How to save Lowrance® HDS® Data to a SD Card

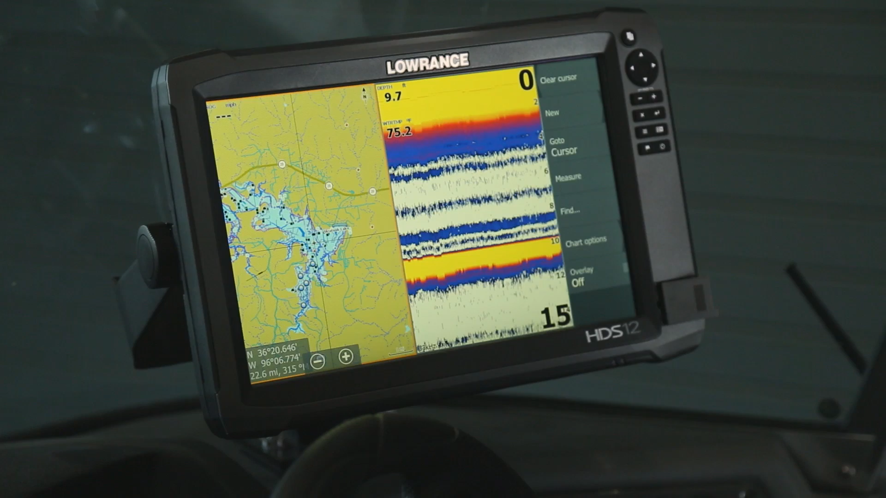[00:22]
Okay, the first thing that we're going to do to save our waypoints, routes, and trails is we're going to press the Pages key at the top of the unit.